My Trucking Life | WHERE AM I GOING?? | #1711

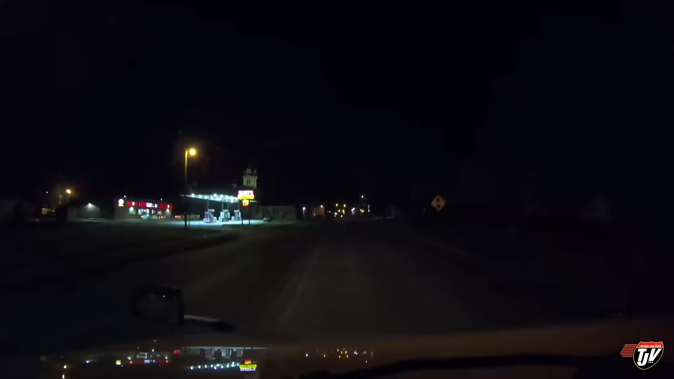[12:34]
We're officially in Iowa. Iowa. I owe you nothing. Look at this big building on the left. Fancy. Is that like town hall or what? Wow. What town is this? Very fancy.
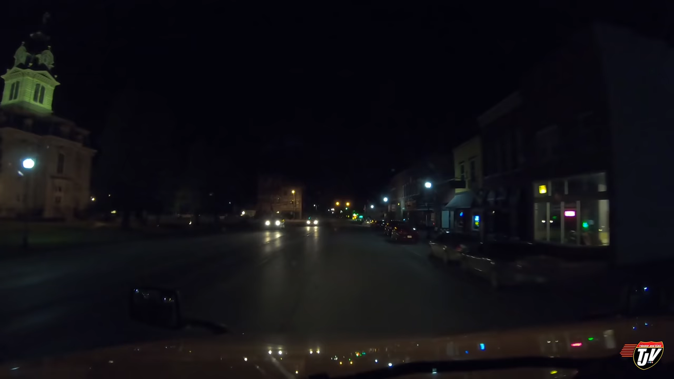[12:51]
Very nice. Very nice, Iowa. Am I in a lane? I can't even tell where the lanes are. Oh, wait, this is the lane. Okay. Look at this. Hey, Steinbach, cough, cough. You see how their main street has flashing yellow lights at night? So you can just sort of float through here? That'd be nice, wouldn't it? Instead of catching every red light at 2 a.m. when there's no one else around.
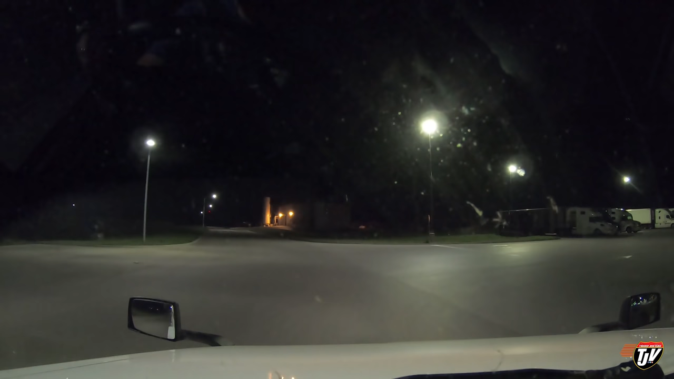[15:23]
Pulling into the Love's truck stop. This is huge. Lots of parking here.
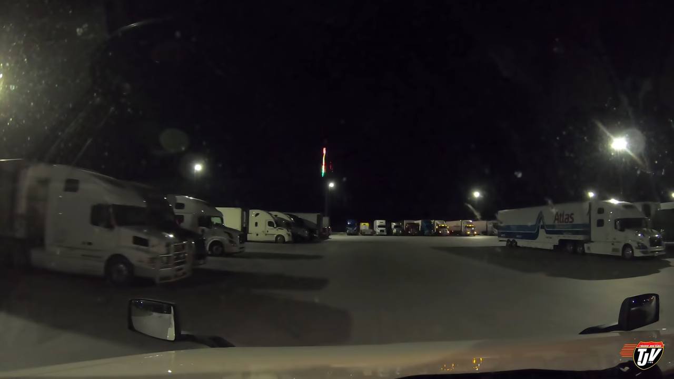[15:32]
Let's see if I can find myself a decent parking spot. Like, this is really huge. Like, there's parking spots back here in the back, but it's so far away from the building. Yes, it's a little walk never hurt anybody. I'll come back around if there's nothing better. I'm gonna see what's available. Check out the parking situation. Oh, they don't have much parking at all near the building. It's all way back here. The building's up front there to the right. Not this shop.
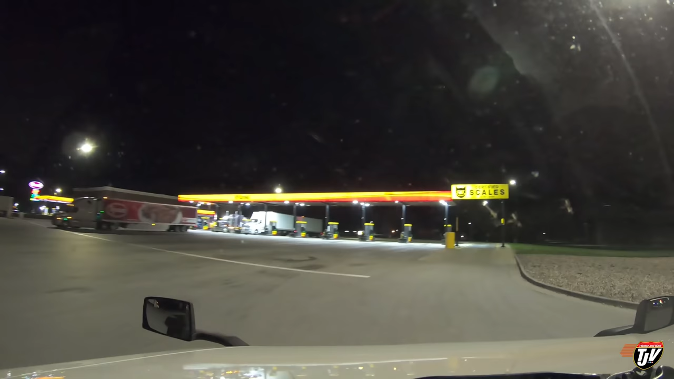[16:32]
Whatever. Don't really need anything tonight anyways. I just wanted to buy some milk. You know what I should do? Maybe I should go park in front of the pumps like this Tyson guy did. Go inside, grab my milk, and then go and park. That's a nice night. I could use the walk. I'll go park in the back there and walk. I'm gonna have to go this way though, because
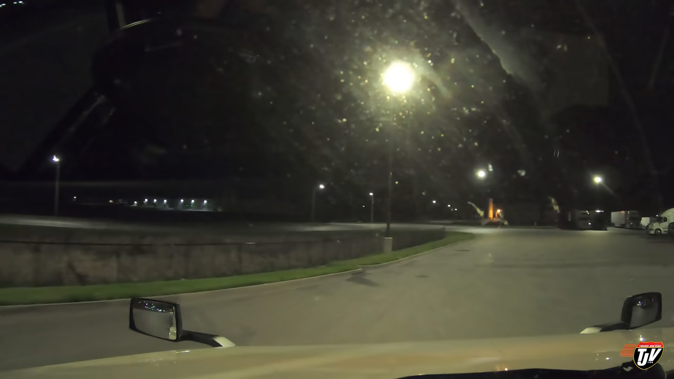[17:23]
There's some nice spots here, actually. Whatever. I made my decision. We're parking in the back. Stop trying to change my mind. Less chance people will come and park right beside me then, too. Is this guy's reefer running? Nope. It is a Swift truck though, so I'm a little nervous. He's got to get out of here sometime or other.